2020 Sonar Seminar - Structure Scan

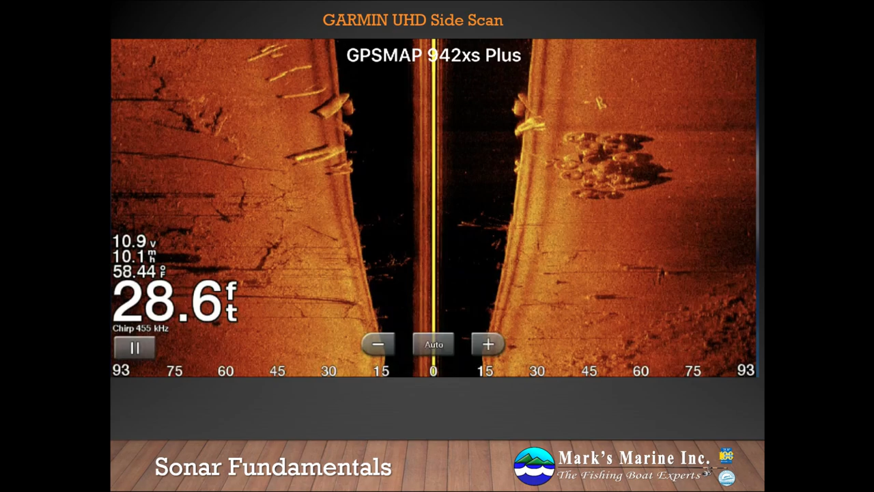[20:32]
On screen: depth 28.6 ft
You want to be looking about 100 feet. So if looking for suspended targets is what you're after, you're all getting quite good. The Lowrance and Hummingbird still have an advantage. Let's talk briefly about why speed is so important when it comes to structure scan.
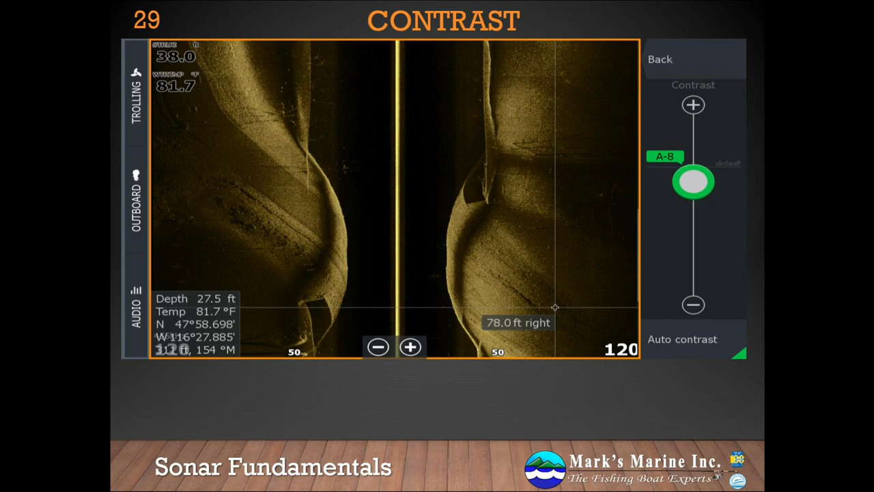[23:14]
On screen: depth 27.5 ft, water 81.7°F
As we get up to auto minus 8, we see several likely fish targets in all areas of the screen, particularly in this suspended water column and along the edge of the shelf. At auto minus 3, we see even more targets, but we're starting to pick up enough rocks that some of the targets are vanishing into the underlying bottom. At auto plus 8, we've lost almost all targets, but we've picked up a few more targets in the suspended area of the water column. When you're in open water where you don't have a good image on the bottom,
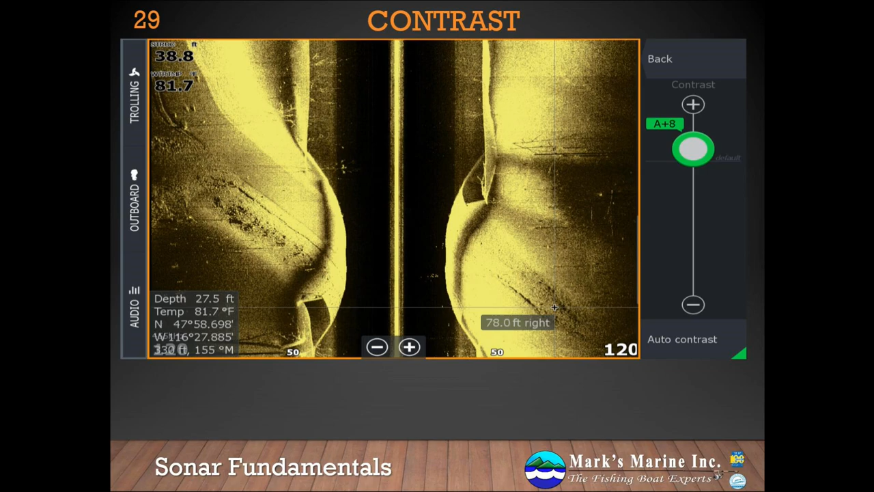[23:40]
On screen: water 81.7°F
sometimes running the contrast artificially high can tease out some targets to the side of the boat where you have a weak signal return.
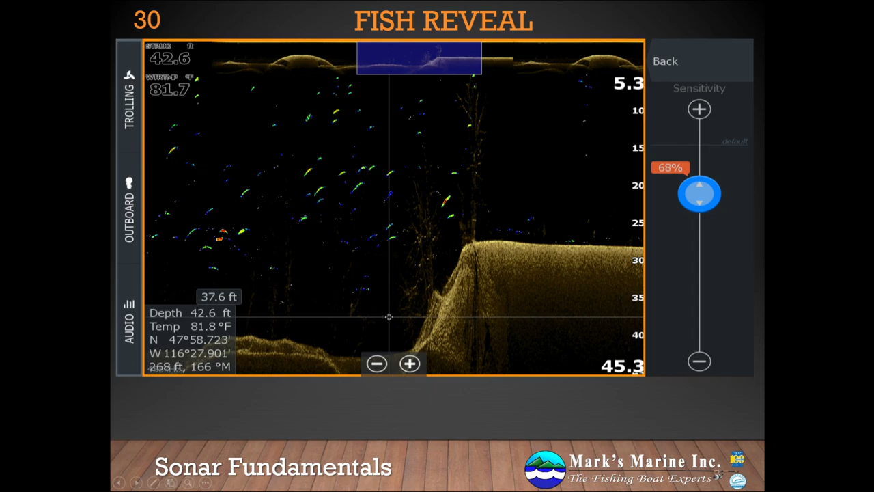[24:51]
On screen: depth 42.6 ft
As you can see, my targets are disappearing, and I'm left with only the larger targets that are more centered in the beam and are likely to be larger fish. These are the targets I care about. 62 might be a little bit low, but it's going to be water dependent. I'm using a number three color palette, which gives me an indication of signal strength. Some people like to use a primary color palette, like number one, or one of the orange or green color palettes, if they're just looking to see if there's a target there at all. But the number three color palette gives me an indication of signal strength. I really like that. Generally speaking, when it comes to fish reveal, I find that I'm always at least 20 or 30 percent under the auto sensor.
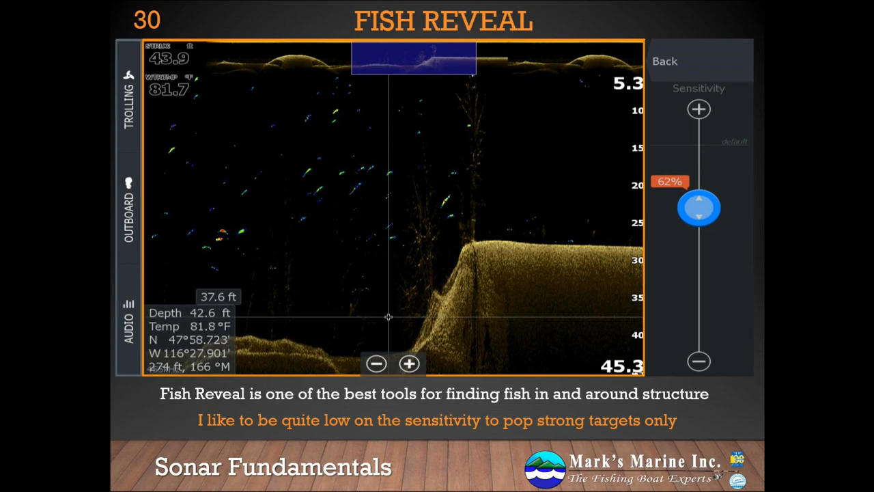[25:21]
On screen: depth 42.6 ft
I find the auto sensor is very high. Here's a good example of some large predator fish feeding in a bait ball.
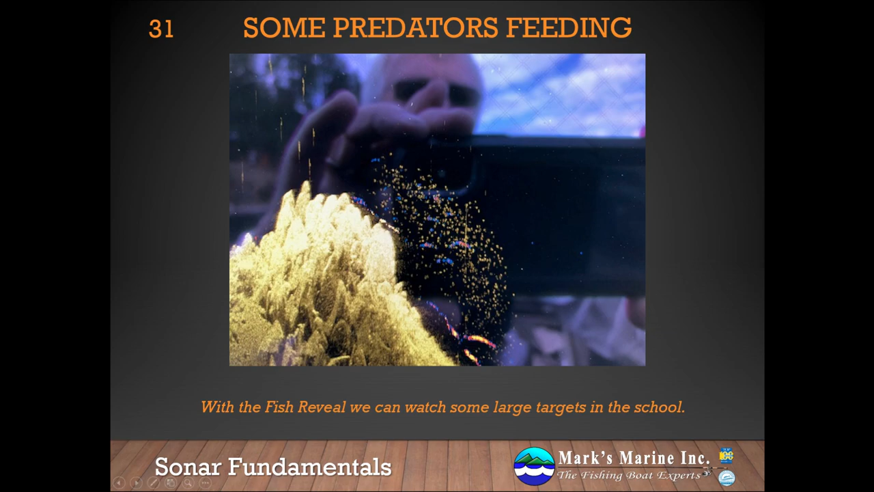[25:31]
You can see with the fish reveal, the predator fish really stand out. Here's an example of traditional sonar and downscan side by side. Note the ball of fish off the right side of the hump in both views.
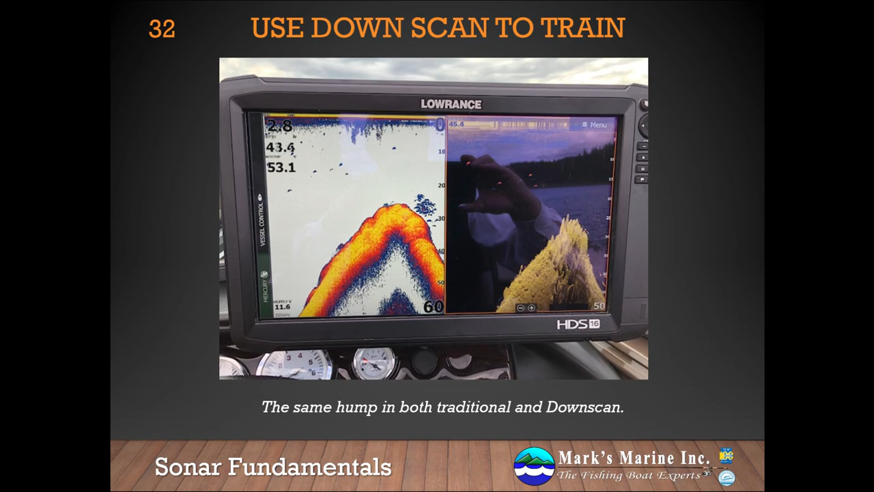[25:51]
Here's an example from the Lowrance simulator. It does a really good job of showing fish in and around trees. Unfortunately, when we went out, it was too early in the year for there to be large amounts of weed growth to look at. And our lakes don't have trees like they appear to have in Tulsa, Oklahoma. And here we have an old riverbed.
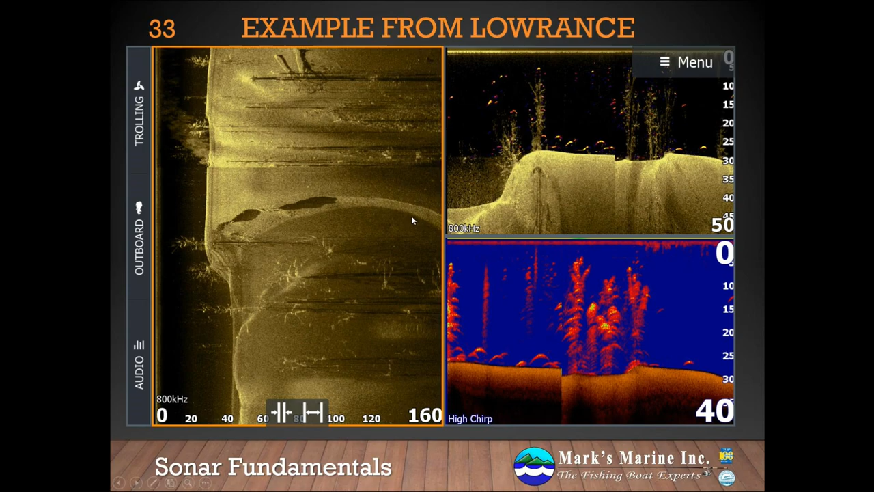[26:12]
You can tell the boundary of the riverbed by the light versus dark areas. Really useful information. When it comes to fish finders, you should really take advantage of all your tools.
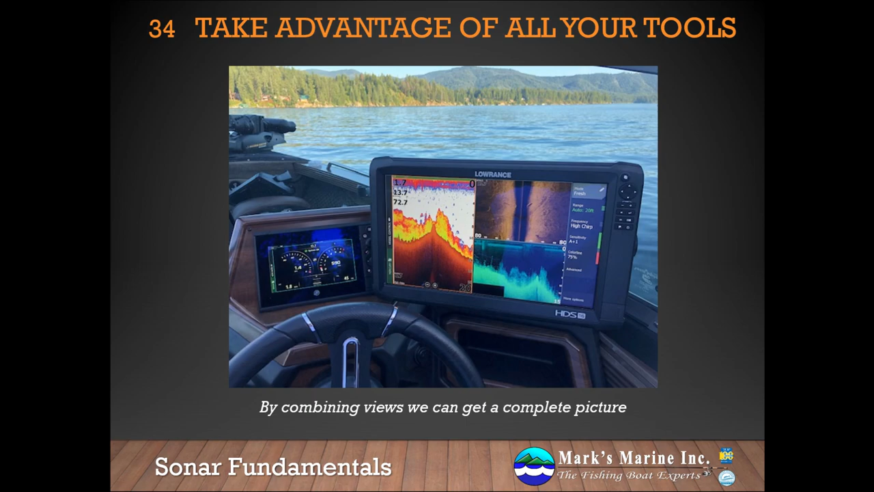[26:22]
Take advantage of the split screen functionality to have multiple views up at the same time. This can really give you a complete picture of everything that's around you in the water.
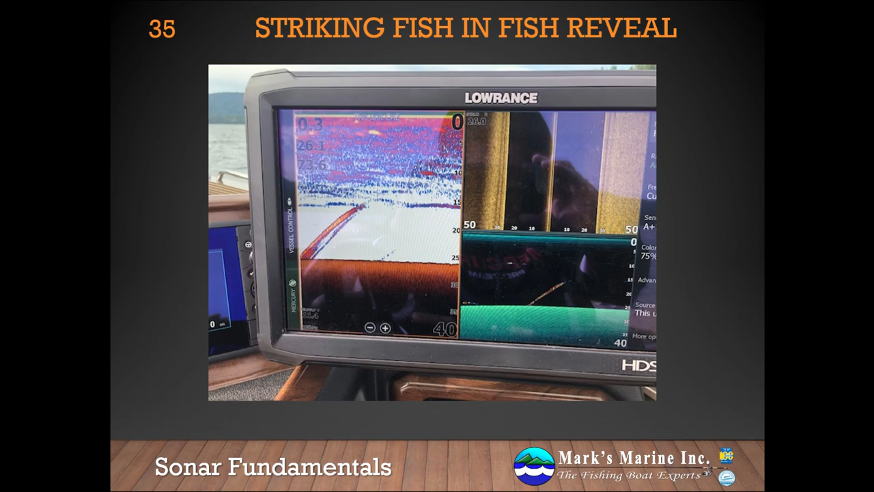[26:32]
Here's a good example of a fish striking in both fish reveal and traditional sonar. One of the cool tools that's available to us in StructureScan is StructureScan 3D.